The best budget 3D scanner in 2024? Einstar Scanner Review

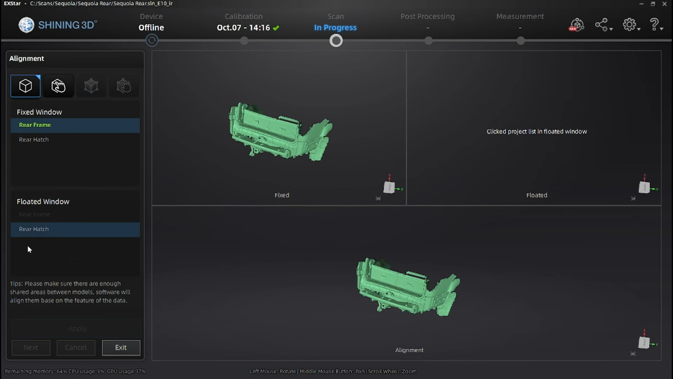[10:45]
floated one down here the rear hatch so all we're going to do is it says make sure there's enough shared areas between the models so that's why i did that cross member so in theory it's going to detect this cross member and line it up with that cross member and that did not work so this it flipped it
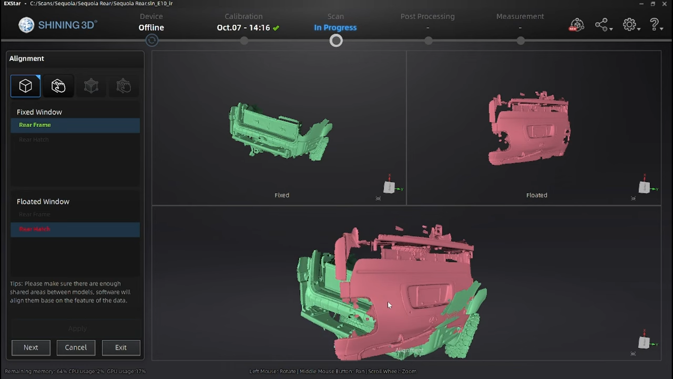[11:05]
upside down let's try cancel so we'll go into the feature manual align so this one it wants you to kind
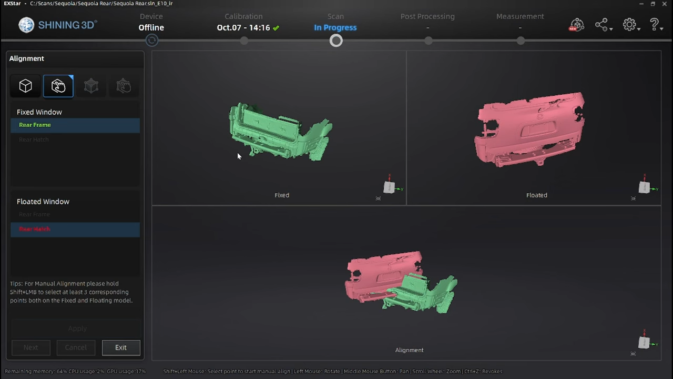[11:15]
of give it three points for it to reference so we'll just pick three different points on both
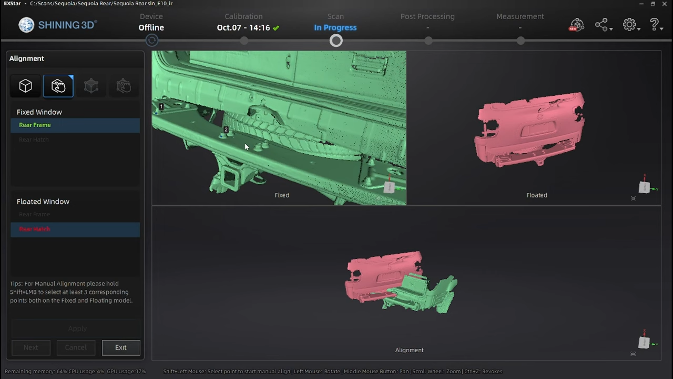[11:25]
that will give it something to match we'll do this back one here it just needs to kind of match the same spot so we can go here
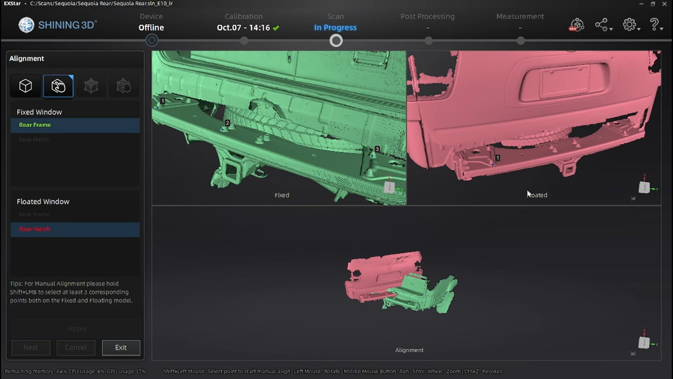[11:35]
here and third bolt to there and then do apply and
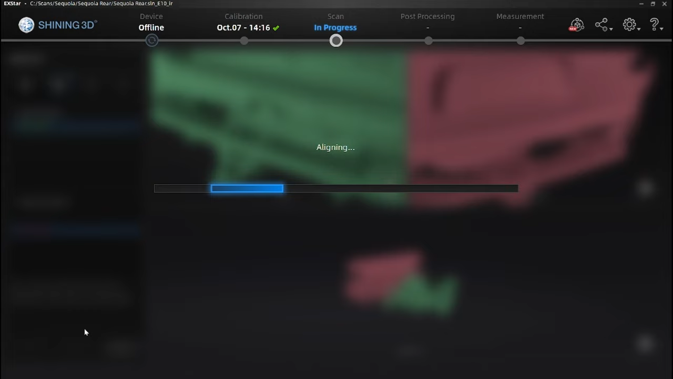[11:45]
it should line all three up you see the nice zebras in there that means
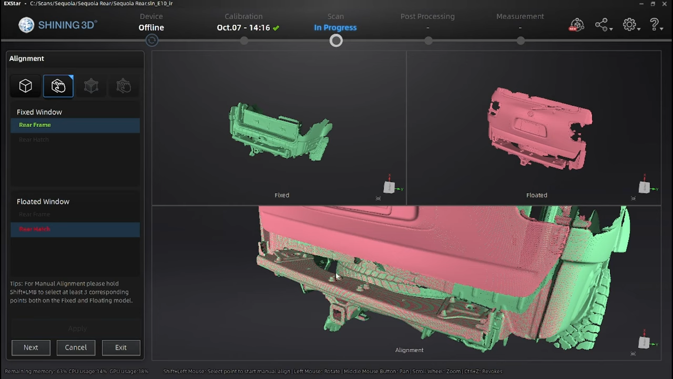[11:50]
it's aligned so now this will give me the inside of the hatch as
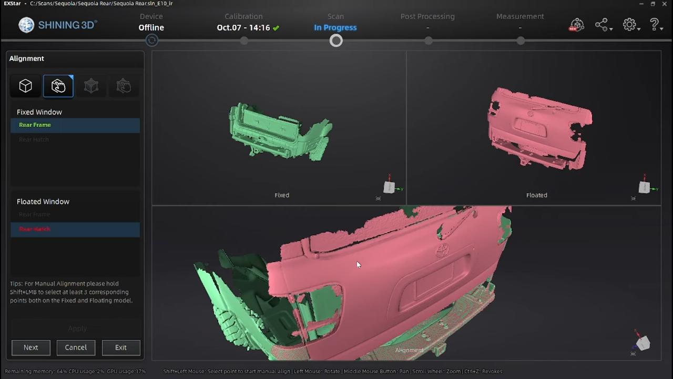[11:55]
well as the hatch door for when i do my bumper so now we got it aligned it's looking good we want to mesh the model and right now at the point cloud you
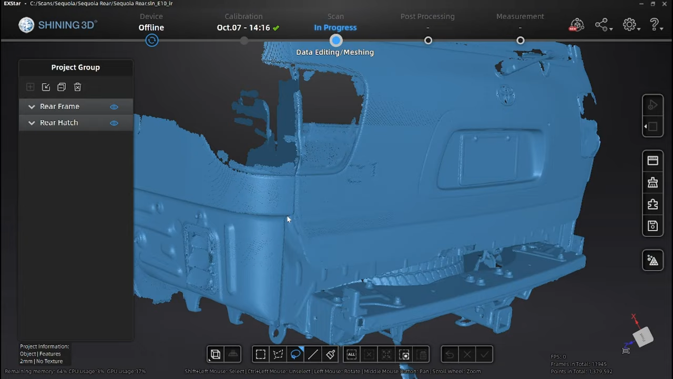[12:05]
can't really do much with it if the scan is too much for your computer to handle on the mesh you can save each of these scans
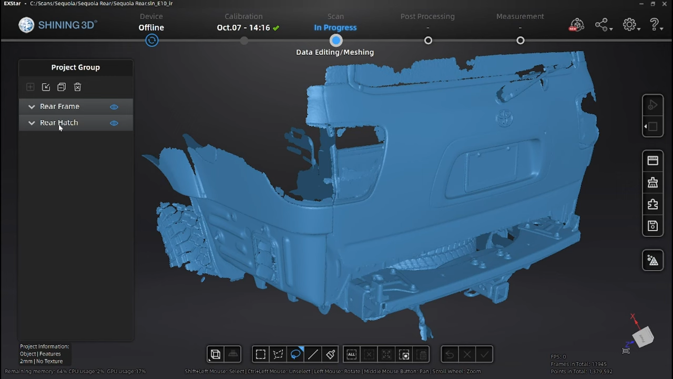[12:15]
separately and bring them into a program like mesh lab it's easier to keep it all in one program but if you have those hangups mesh lab does a little better job and won't crash on you it's more steps
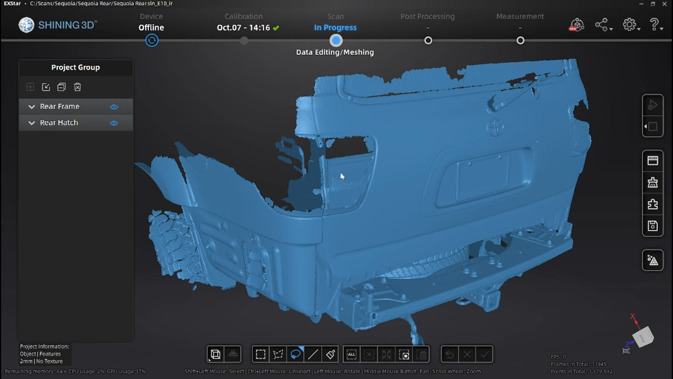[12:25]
and mesh labs a tricky program so once we get everything we'll go into mesh model and we're going to have shining 3d do as little as possible going low uh smooth low simplification sure keep it there we'll try that triangles you can adjust it once you run the mesh on here if you don't like how it looks you can redo it it'll keep the it'll just keep
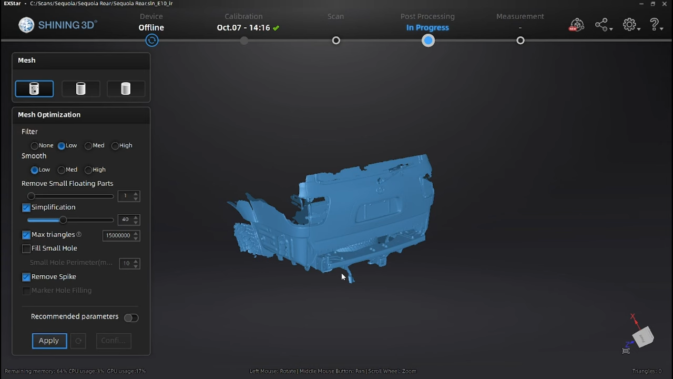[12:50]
basing it off the same point cloud so we'll take off remove spike take off fill small holes
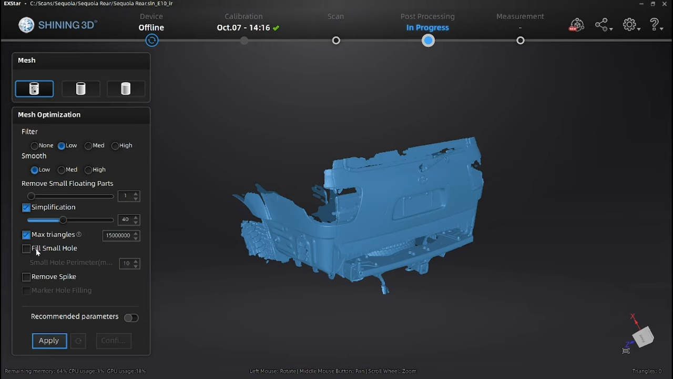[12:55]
so sometimes you'll have like little tiny holes or like if you had markers or something like that
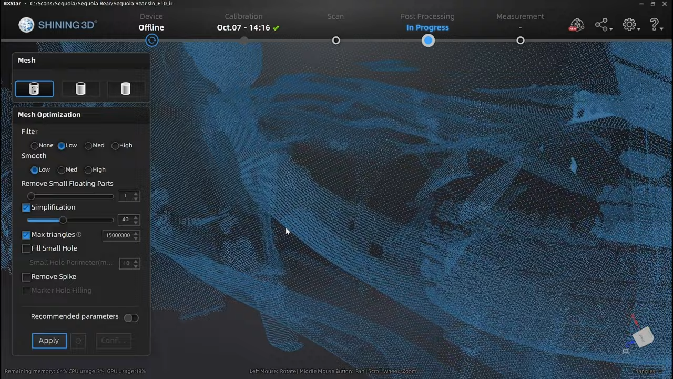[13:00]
so you can kind of see this little flap here it would try to auto fill those holes i don't want it
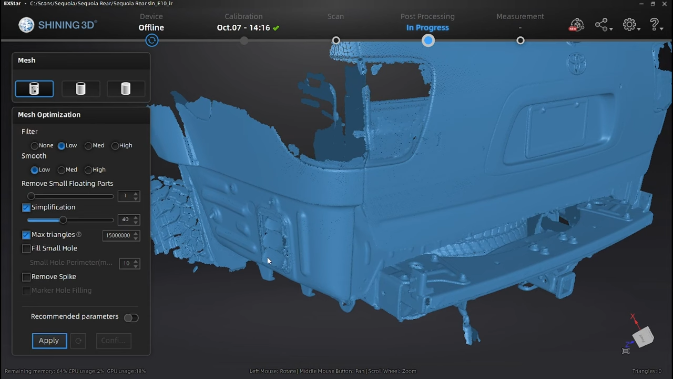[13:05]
to do any of that i don't want it to do extra processing or assume where there is a hole that should be filled
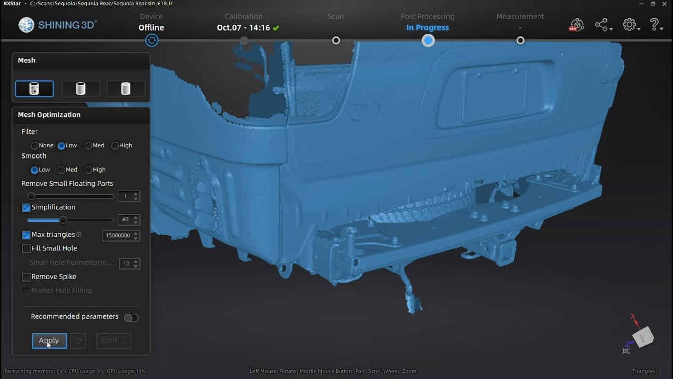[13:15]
so we're just going to go and apply and you'll watch the memory starts spiking up as this thing meshes
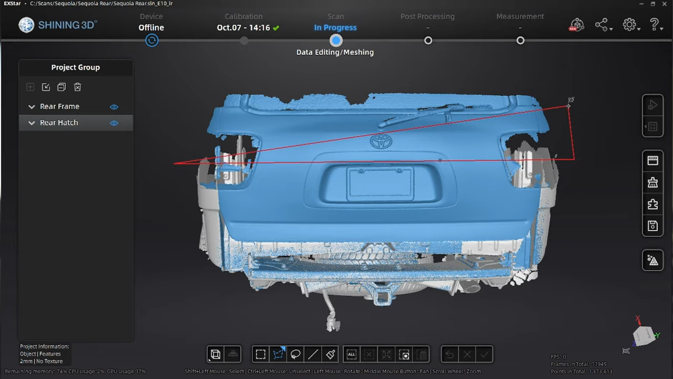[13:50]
going to go through and try to clean up this point cloud a little bit and remove all the stuff that i don't need